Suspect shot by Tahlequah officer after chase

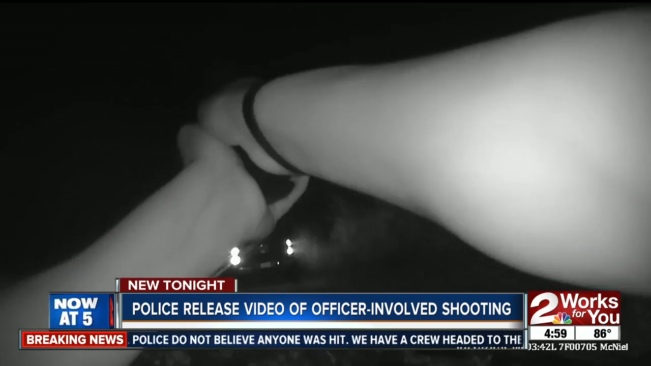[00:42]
He fired three. When the threat was gone, he quit shooting. Chief King says his officers were called to the Pleasant View Apartments because of a prowler in the parking lot.
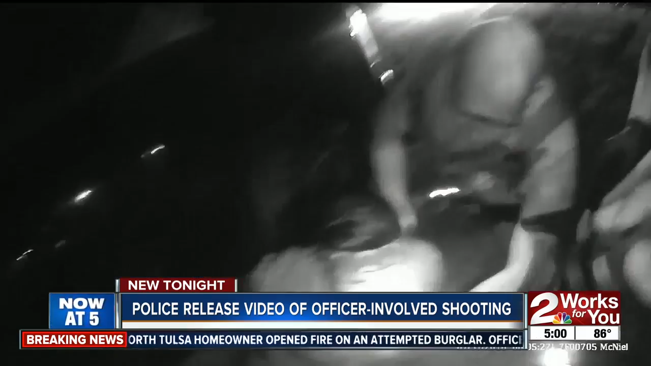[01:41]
Chief King says Daniels was struck in his upper back. We're going to tell you, sure.
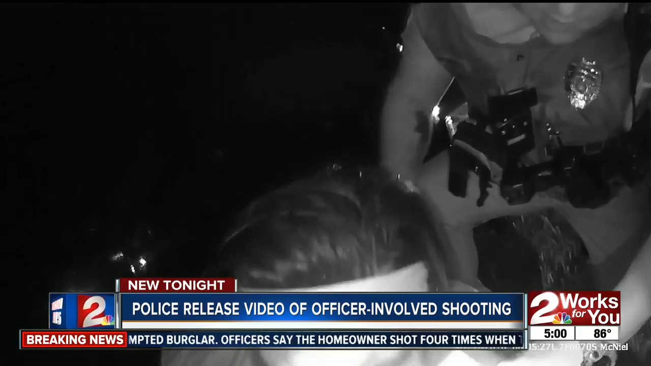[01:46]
He was taken to the hospital, treated and released. Chief King says the man was intoxicated at the scene.